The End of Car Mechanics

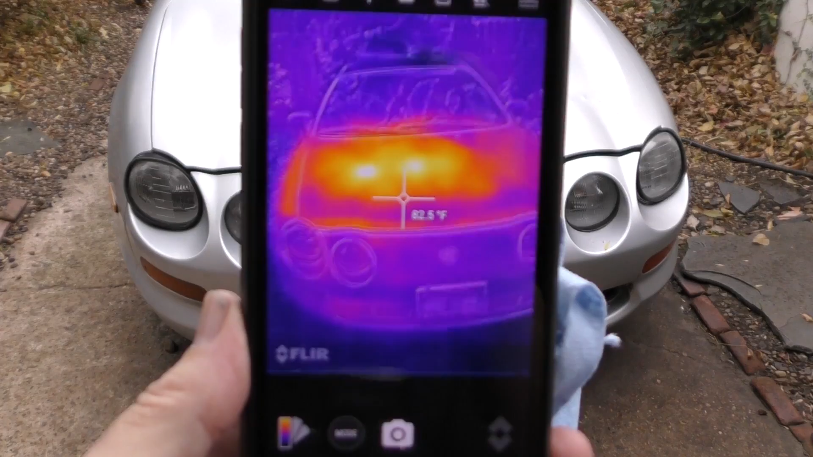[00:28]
let's open the hood and check it out, now to a normal human eye, it looks like a regular engine,
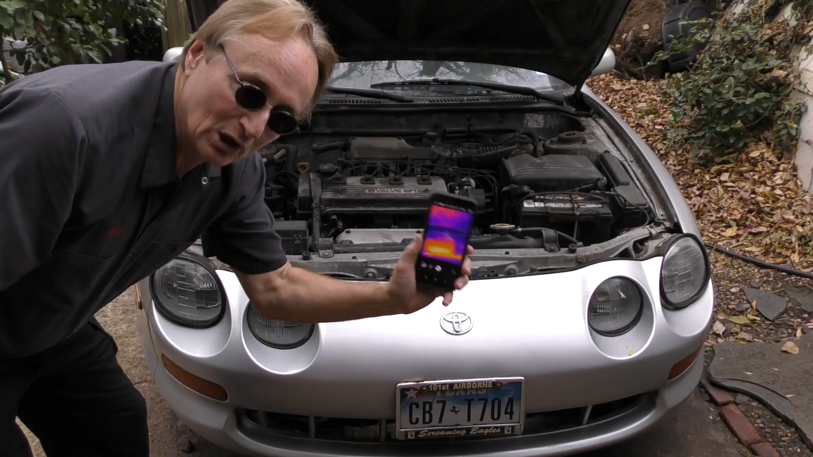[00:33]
but now when you look at an infrared, check it out, you can see how hot the exhaust is, how cool the side is,
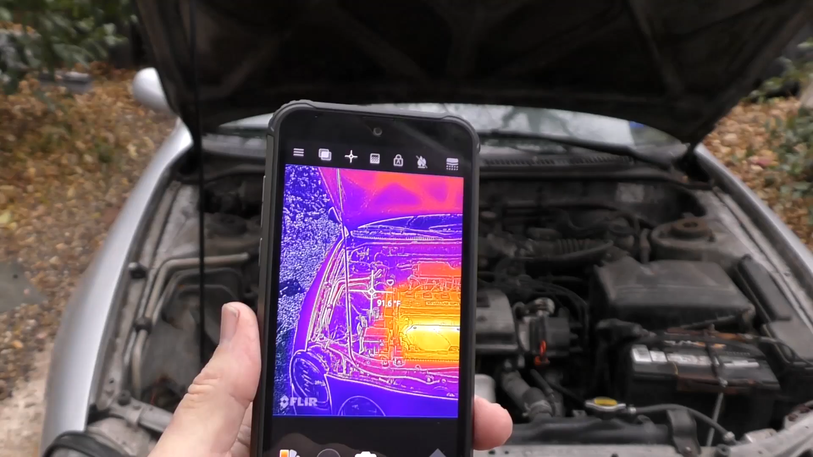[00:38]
this is a fascinating tool, it has various modes,
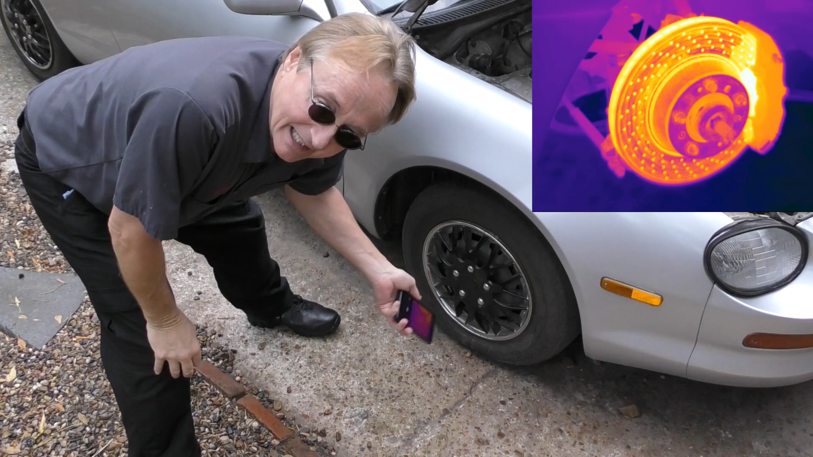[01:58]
and if you find that one side is a lot hotter than the other, you know that side is dragging,
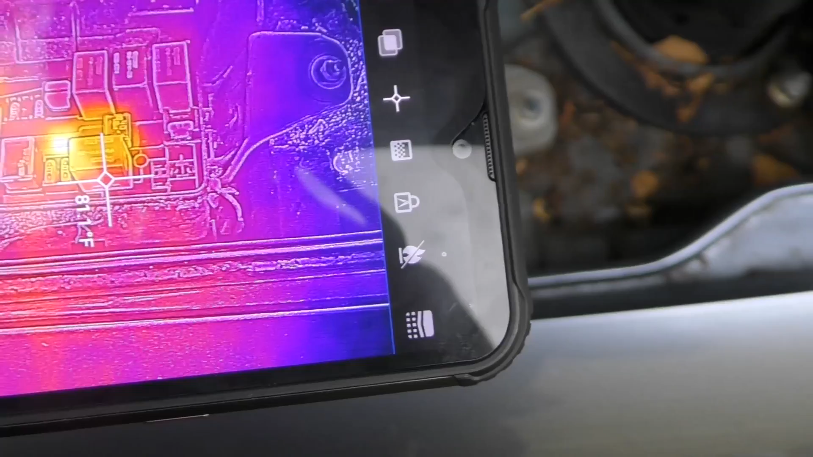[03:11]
that means that circuit has a problem, infrared imaging has gone a long way,
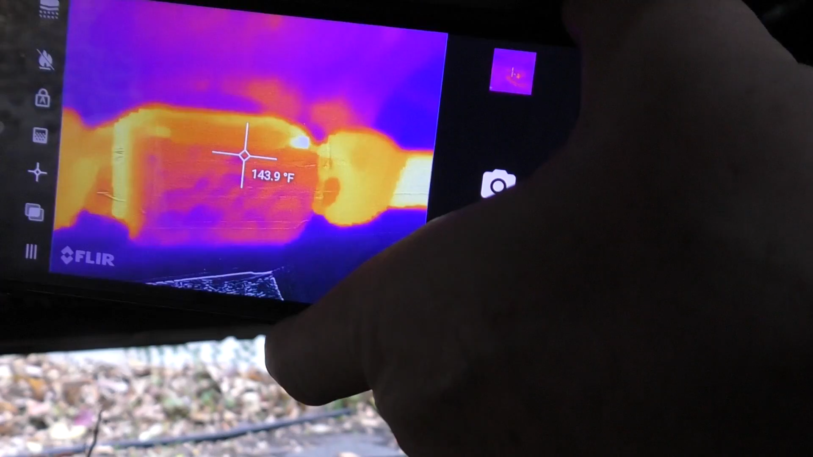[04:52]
On screen: spot 143.9°F
it is glowing a lot hotter, especially in the back, it should be hotter in the back than in the front, and if you look at the readings,
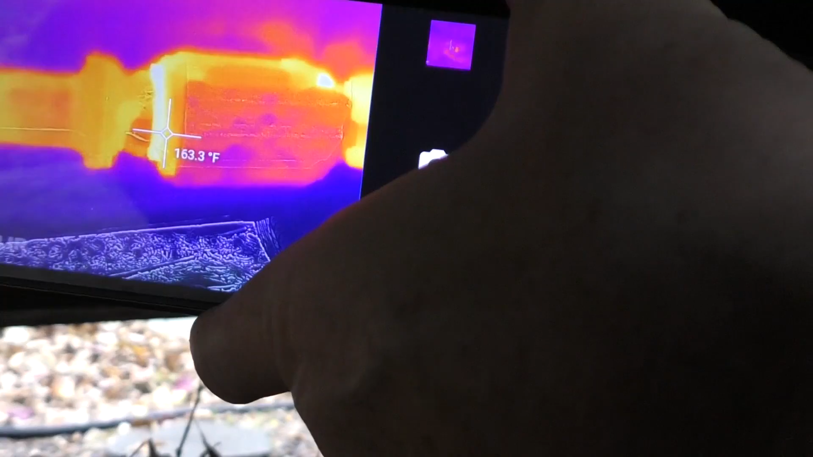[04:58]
On screen: spot 163.3°F
it definitely is, if you had a dead cat it would be the same temperature the whole thing, it wouldn't be getting hotter in the back,
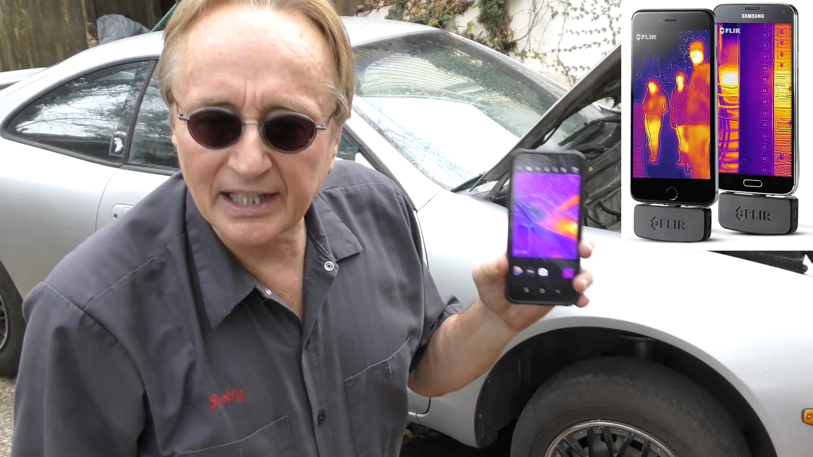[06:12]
that you plug in the bottom, you had to charge the battery of that separately, take a while to set itself up, and then once it did,
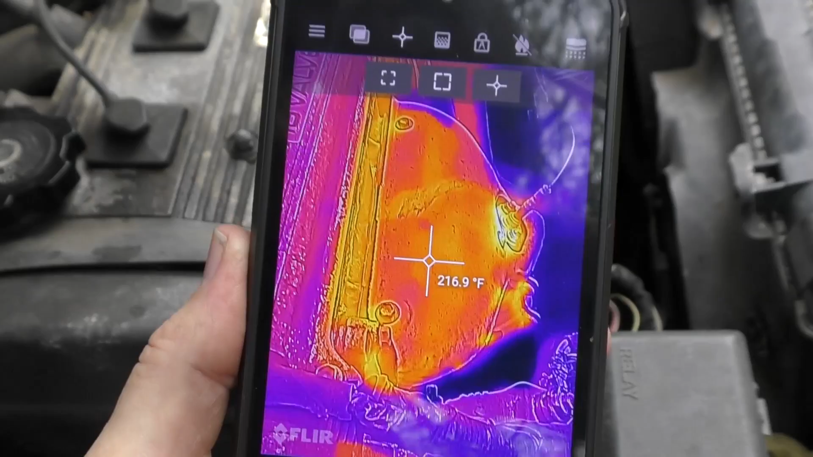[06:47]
On screen: spot 216.9°F
it is really good for taking fast readings, I have to say some of the early thermal imaging devices I tried out, hey they were more like fancy toys, this is not a toy, this is a serious instrument,
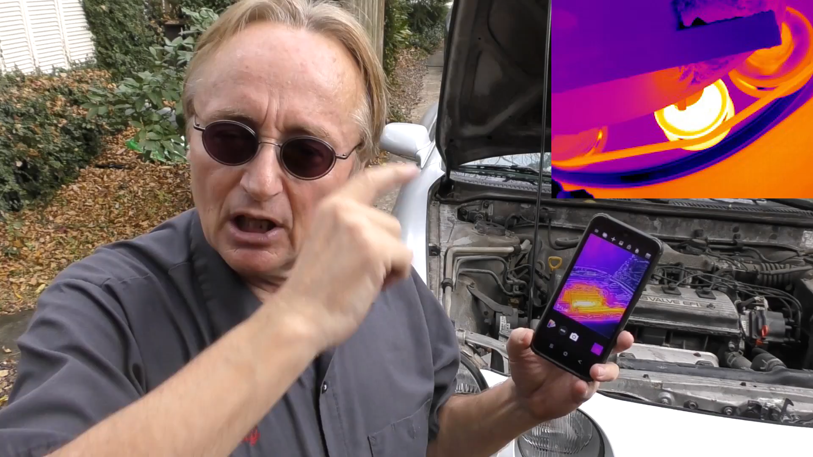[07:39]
because the metal bearings are wearing, a lot of times the grease is gone, they're worn, they're spinning making howling noises, they're going to put out heat too, and when you go and look at this, and you see gee, the outside of the alternator where the bearing is, you see it's really getting hot, the bearing is gone on the alternator,
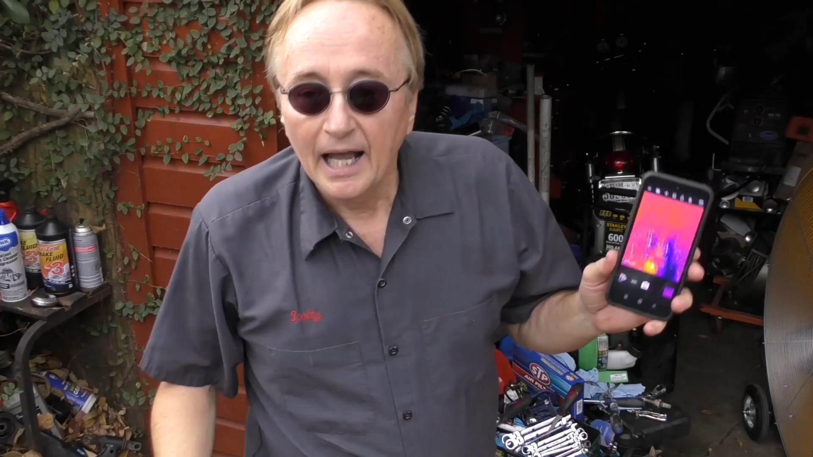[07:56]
and of course it works with cool things too, like your air conditioning system, you can just look at your air conditioning system,
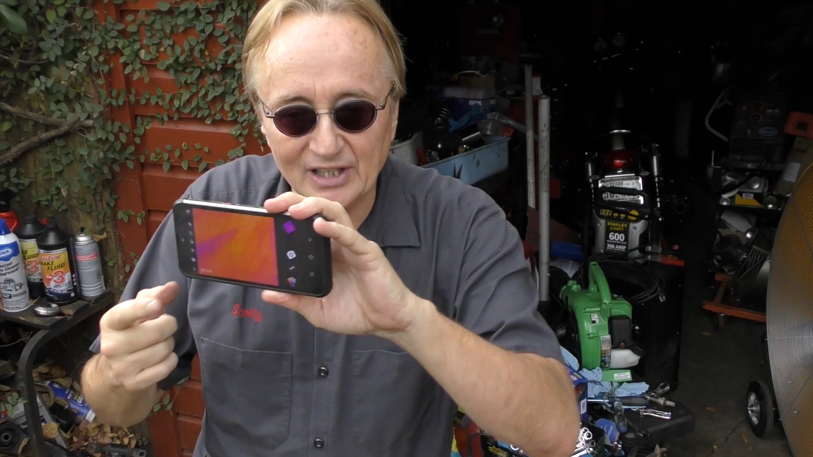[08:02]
quickly scan all the parts, you can see what the temperature is, one part is cold,
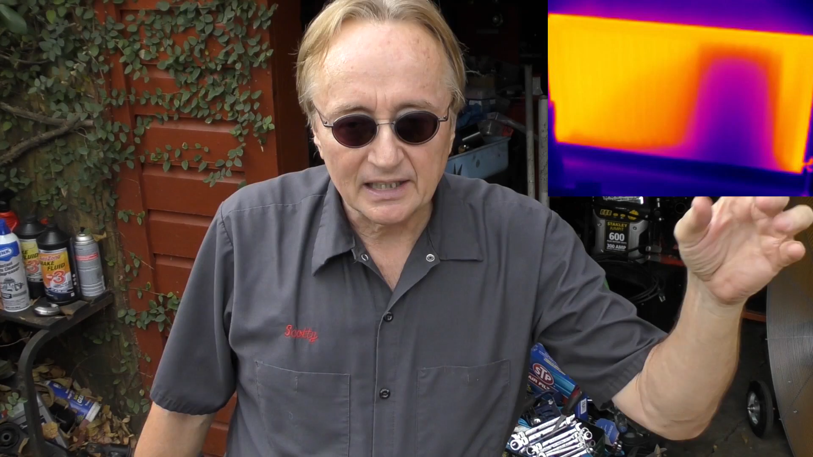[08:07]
and then all of a sudden it stops and it's not cold anymore, you know right at that point,